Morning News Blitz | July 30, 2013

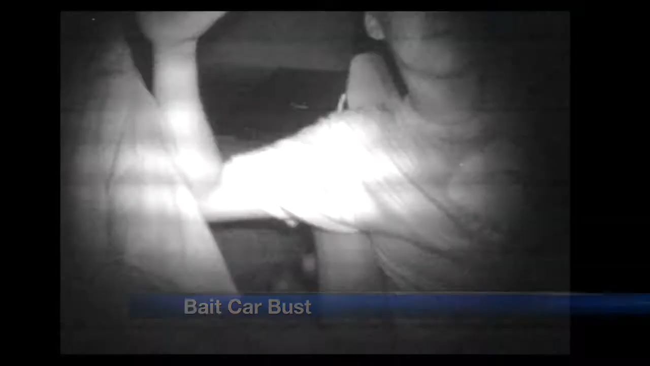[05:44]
but their cheers soon turned into fears when they realized they were being followed and that this car might have come a little bit too easy.
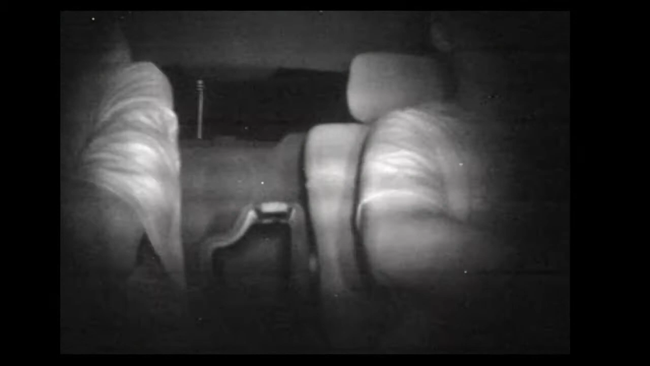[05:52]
Oh my God, that's a cop. That's definitely a cop. Oh yeah, we're in a big car.
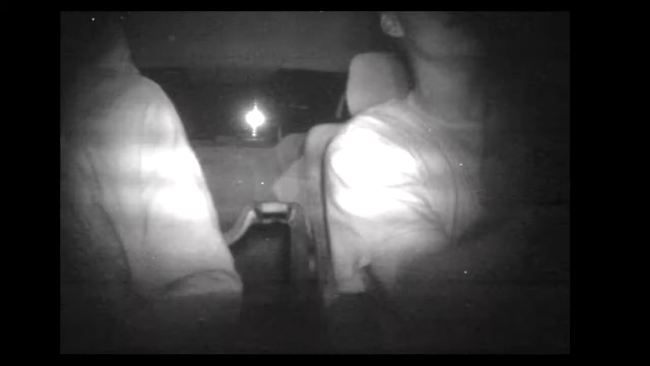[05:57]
Yeah, you are. Now you think that would be enough for them, but watch this. These guys weren't giving up that quickly.